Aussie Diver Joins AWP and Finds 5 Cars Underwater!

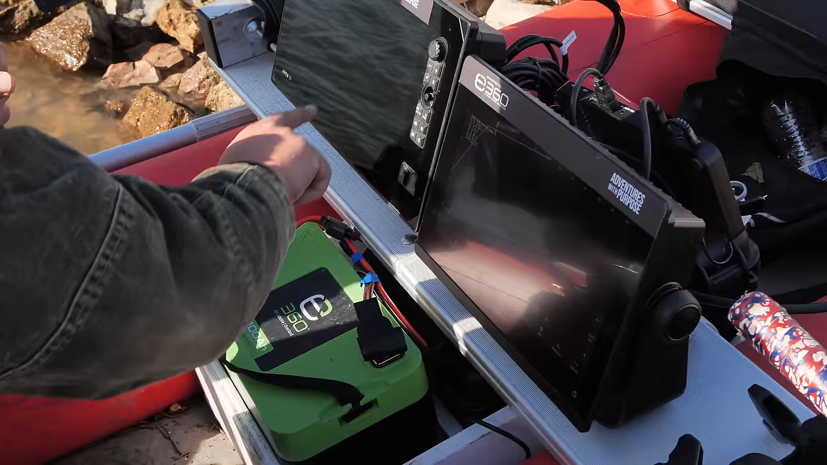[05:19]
When you touch the upper area versus the lower, see how the yellow bar goes there and there? That's what's going to give you control over each one.
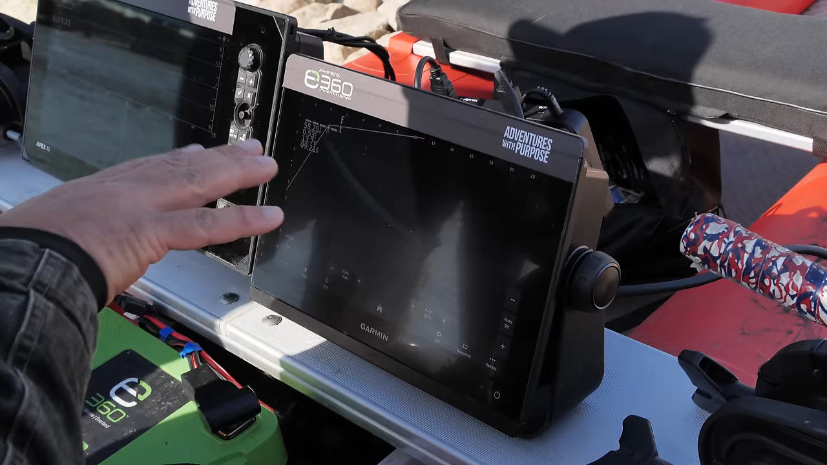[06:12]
Usually we shoot down, but today I'm going to run it a little bit different for you so that we can see more of your target when you're coming up on rather than just being right over it.
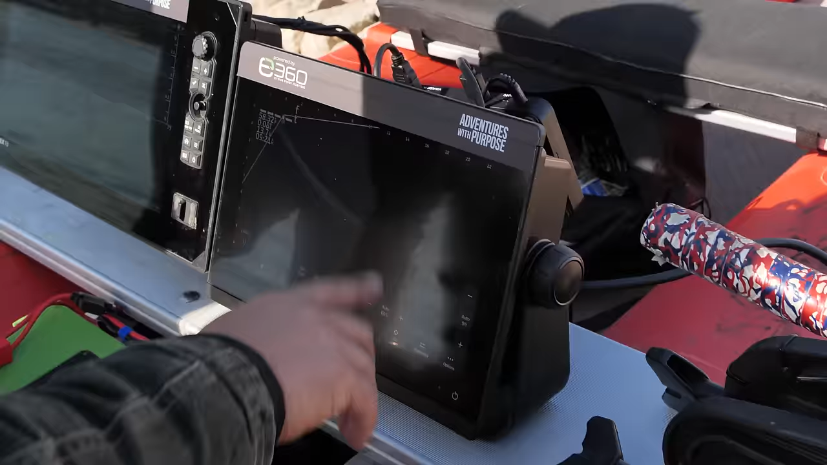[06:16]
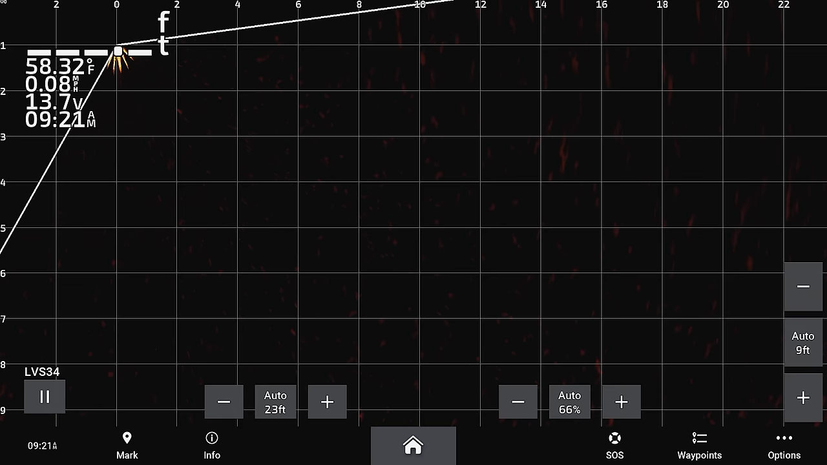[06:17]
On screen: water 58.32°F
Um, if I ever had any chance you like end up hitting something and it just gets jammed up, uh, you know,
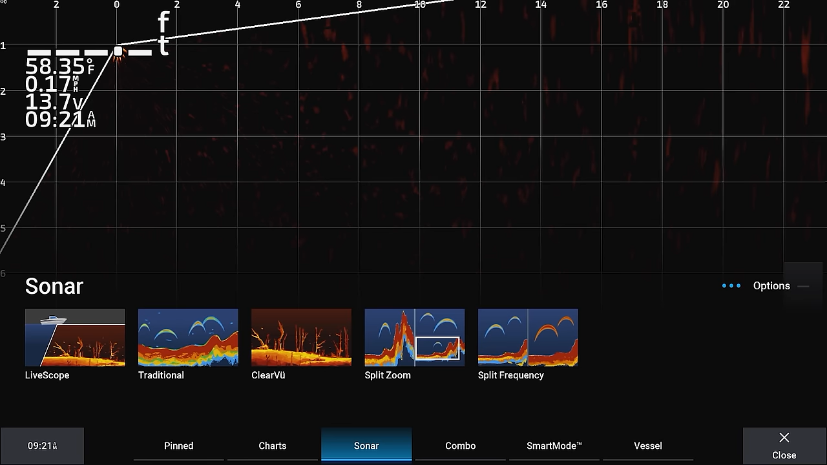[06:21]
On screen: water 58.35°F, speed 0.17 mph
just hit the home button, go back to life scope and it will reset it here for you. So I've got the, um, hummingbird live scan, um, which is all in one.
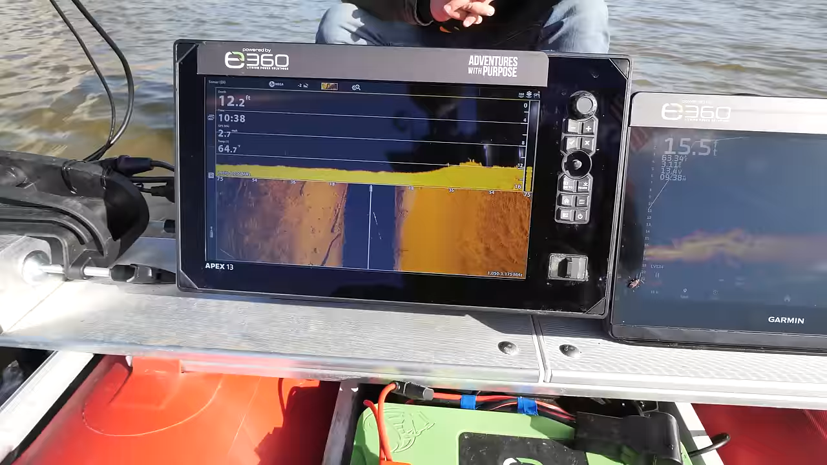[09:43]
Beautiful and flat off to our right hand side. Plenty of debris on our left. A lot of logs we just went over. Now, there's that large shadow on the right hand side. It might be so awesome.
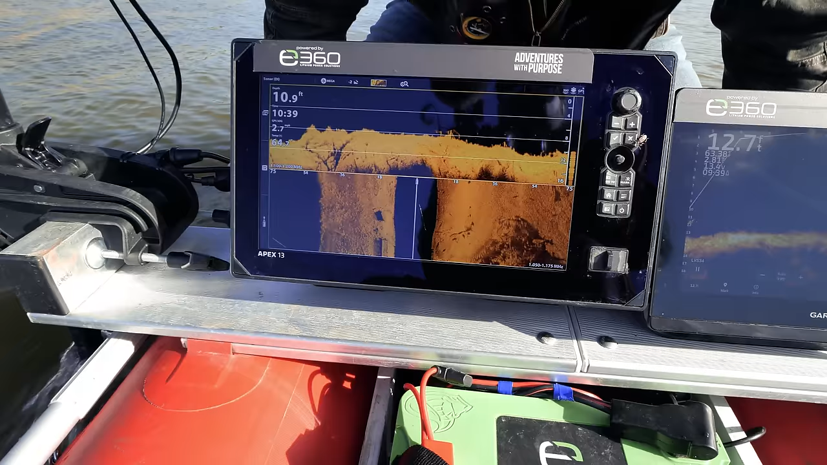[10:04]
On screen: depth 10.9 ft
So as Dan is scanning here, anything, so if you look at the depth right here, 11 feet,
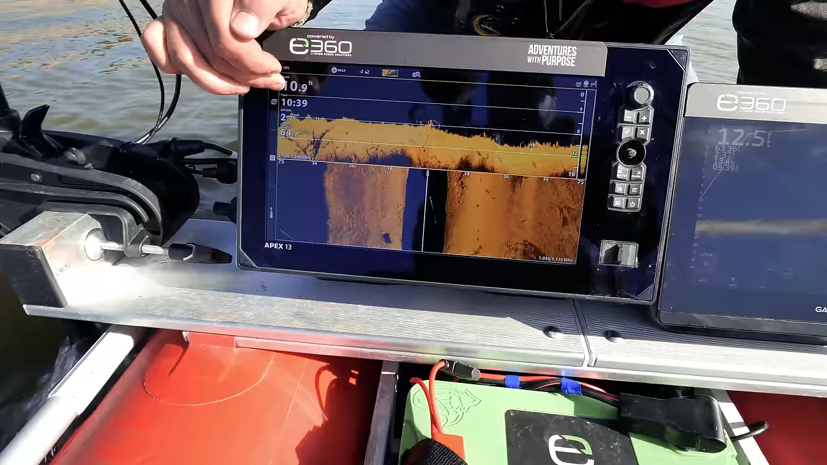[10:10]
and you compare it to the grid lines here, anything that's black is going to be very close to this 10, 11 foot as it goes up and down. From the boat, the boat is traveling this direction.
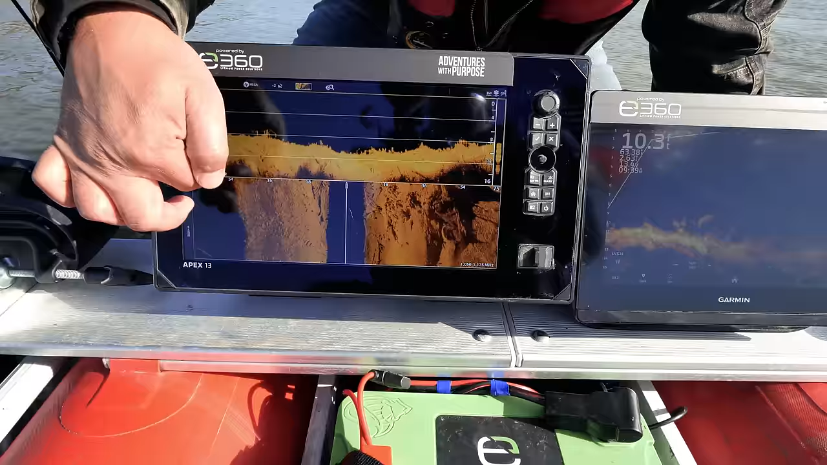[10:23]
So 18, 36, 54, and then you have the shore. So all the dark here is the shore. So there's 54 feet over there. And then you have the water column here, and then he's casting 75 feet to his right as well.
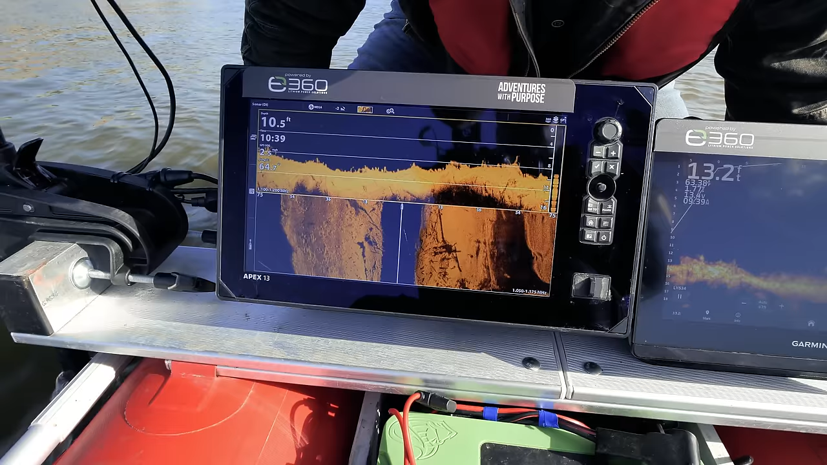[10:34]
That, you might have something right there. See how it's laying a different direction? Yes. So if you focus in on that, you might have a vehicle right there. It actually looks like two logs, so probably not.
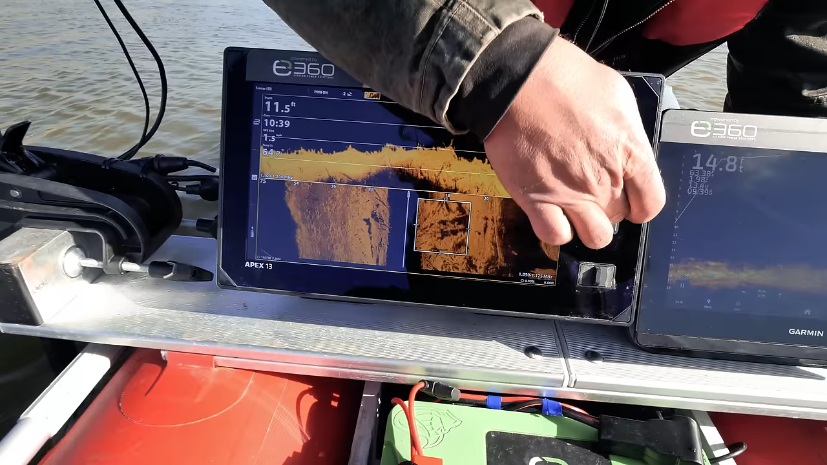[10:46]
On screen: depth 11.5 ft
But we'll definitely want to double check that.